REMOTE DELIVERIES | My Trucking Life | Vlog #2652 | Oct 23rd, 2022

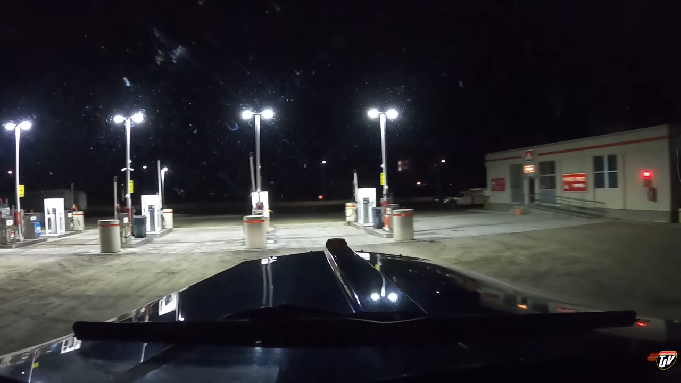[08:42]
You have arrived at your destination on the right side, Petro Pass.
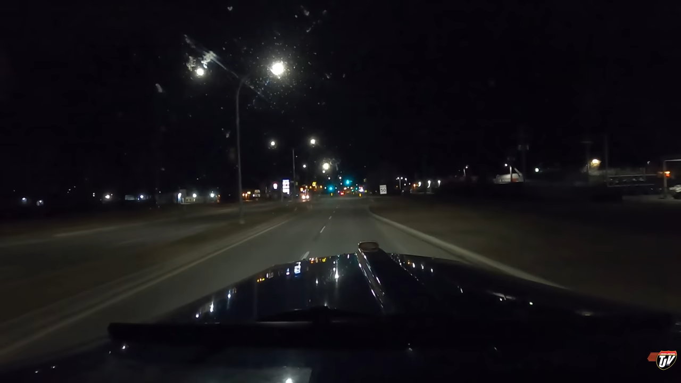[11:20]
And what do you know? It looks just like anywhere else. Is McDonald's coming up ahead here? I mean, it's dark, so I can't really give you a real accurate depiction of what it looks like. There's a Walmart here to our right, a small one, but it's a Walmart. In a McDonald's and a Walmart, what more could you ask for?